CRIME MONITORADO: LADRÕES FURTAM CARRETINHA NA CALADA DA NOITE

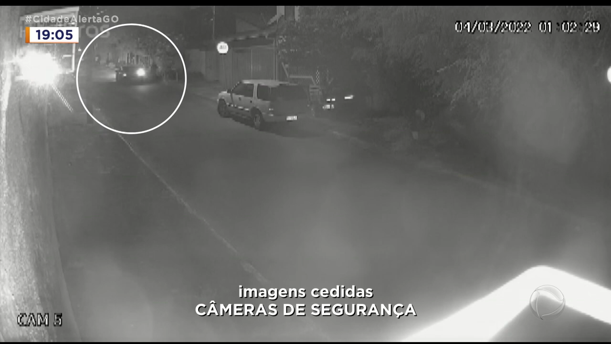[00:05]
De dentro dele, descem três homens.
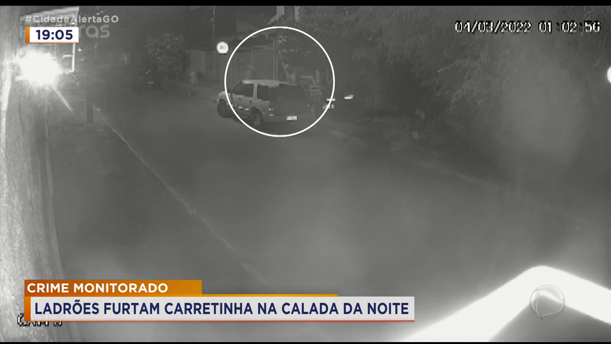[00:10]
Eles vão até a porta de uma casa e levam uma carretinha reboque. Vídeos de outras câmeras mostram os criminosos fugindo com o engate furtado. O Alcimar é o dono do reboque levado pelo trio.